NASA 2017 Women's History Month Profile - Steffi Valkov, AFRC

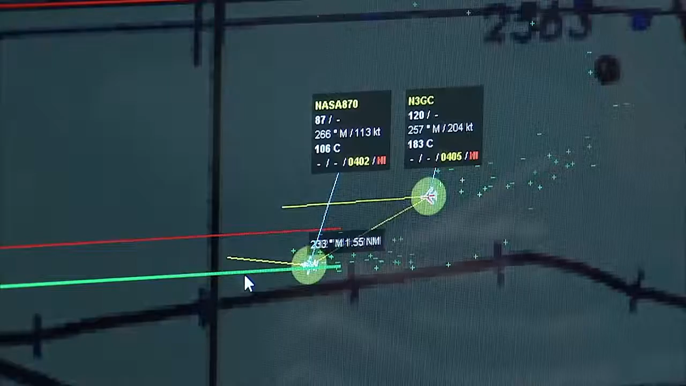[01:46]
Econa would fly within close proximity of the intruder aircraft,
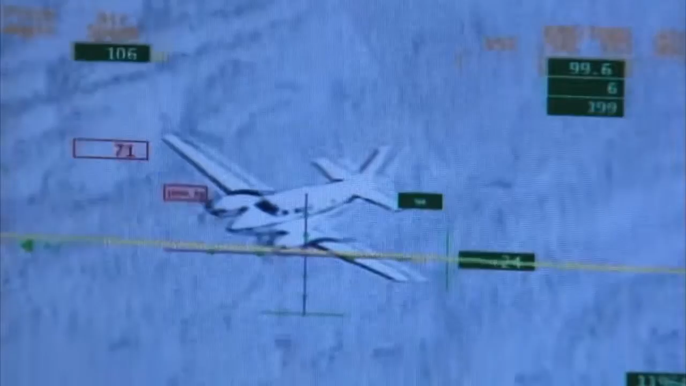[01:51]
a certain lateral separation and vertical separation,
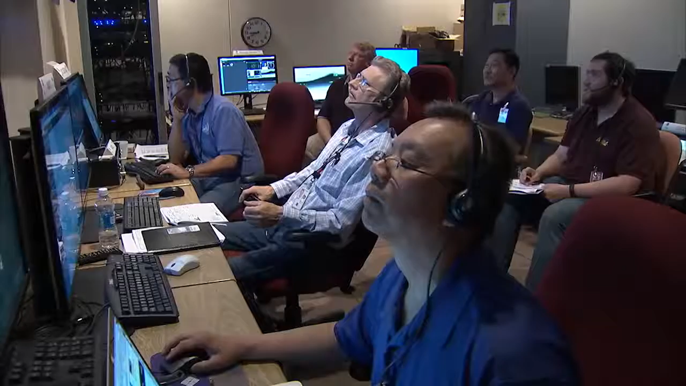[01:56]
and once they would get close, there would be sensors would be able to pick up the intruder.
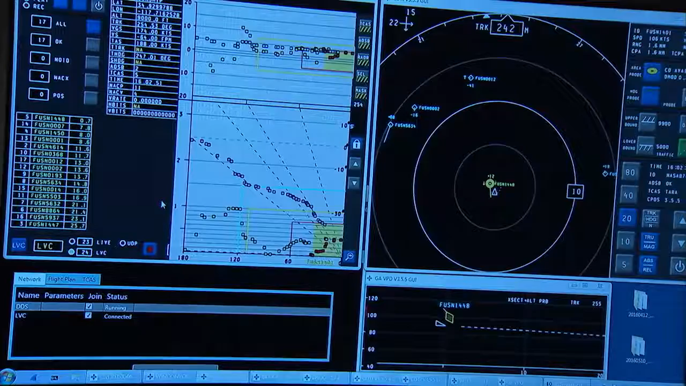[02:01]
These are sensors on board Econa and we would actually be able to see those alerts on the displays so that the pilot remotely remote pilot that's
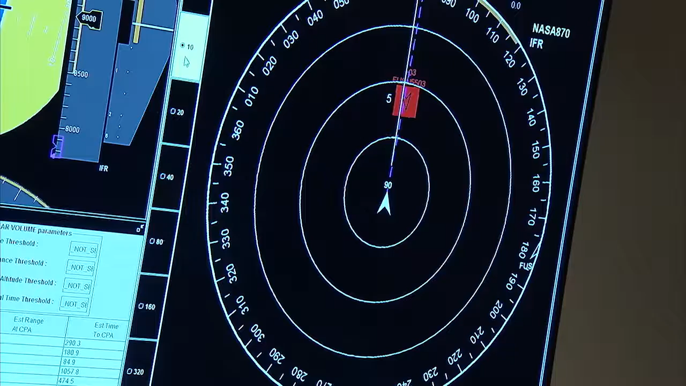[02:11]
on the ground looking at the display can say okay there I have an intruder to my left so I have to turn right for example.